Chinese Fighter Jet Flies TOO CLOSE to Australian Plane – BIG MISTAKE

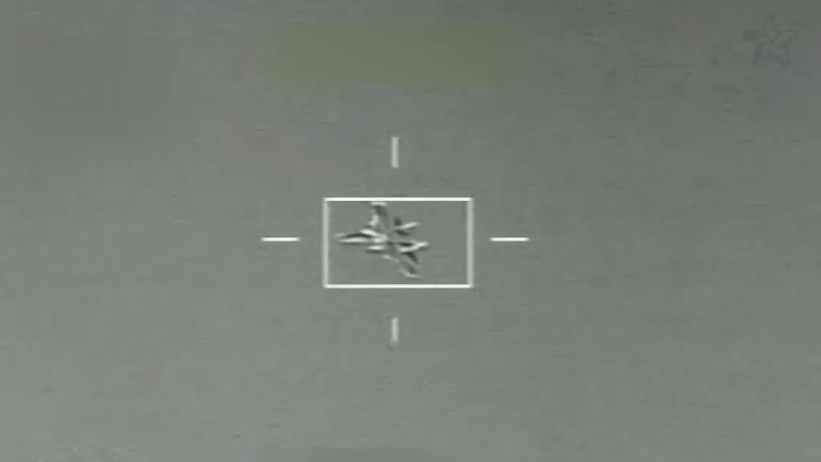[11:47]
The tactical coordinator found the Su-35 on scope again,
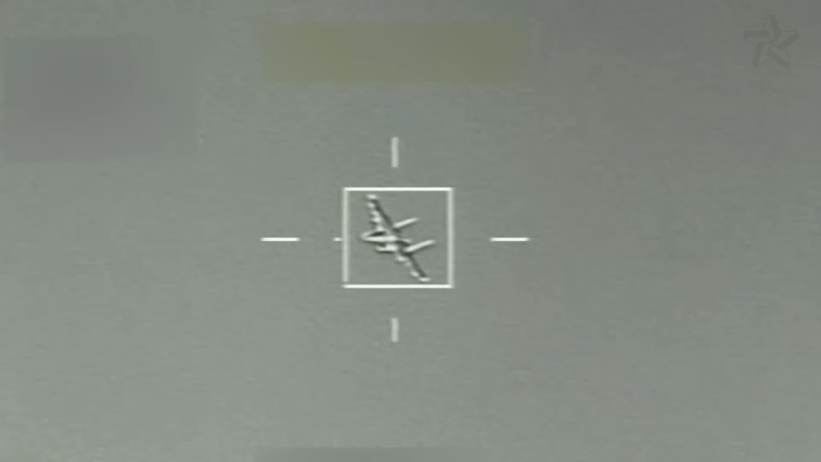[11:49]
climbing back up directly in front, barely 330 feet ahead.
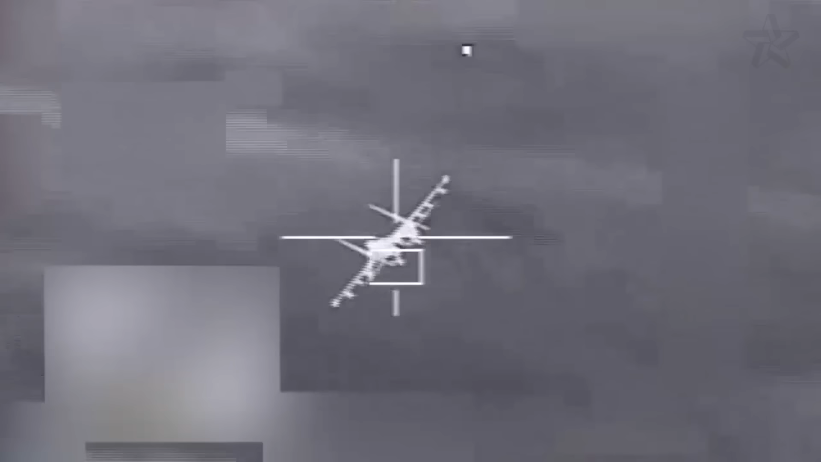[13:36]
The Chinese pilot was about to hand over that data for free.
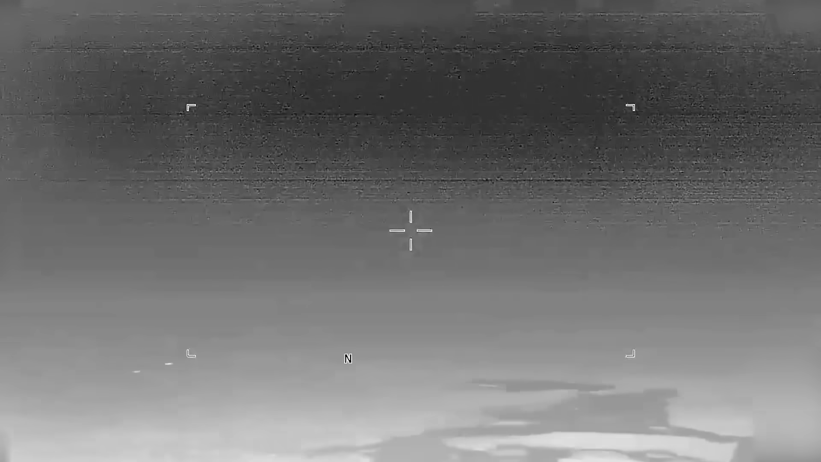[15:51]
The cockpit went white as optical sensors overloaded.
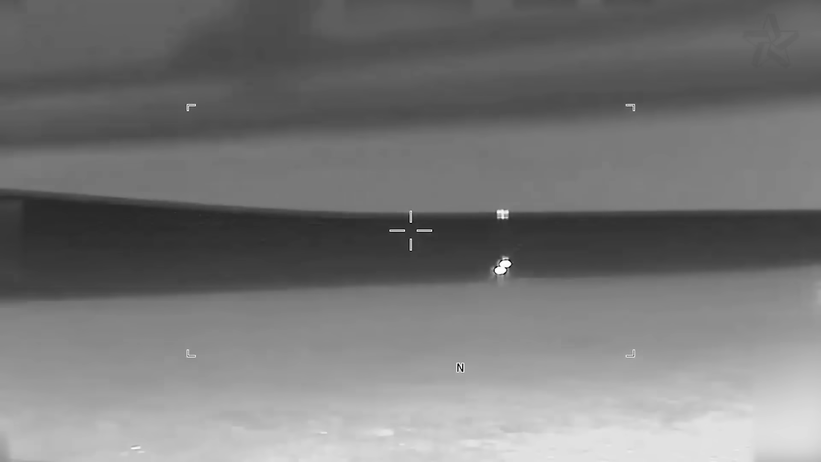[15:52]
Burning particles peppered the nose and radome.